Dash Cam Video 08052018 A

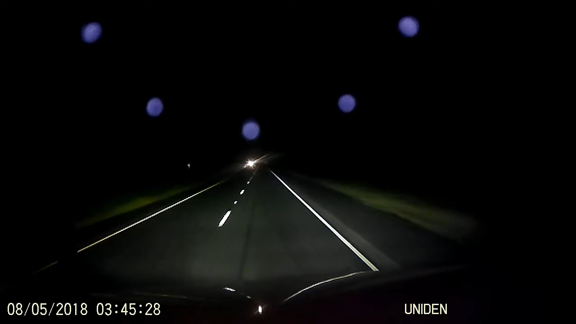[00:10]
Highway 71 westbound. As you can see, there's two headlights coming towards me, which is eastbound. The first car that passes is actually in the eastbound lane. And here comes a car brightlighting me in my westbound lane going the wrong direction. I had to swerve and get back into the lane.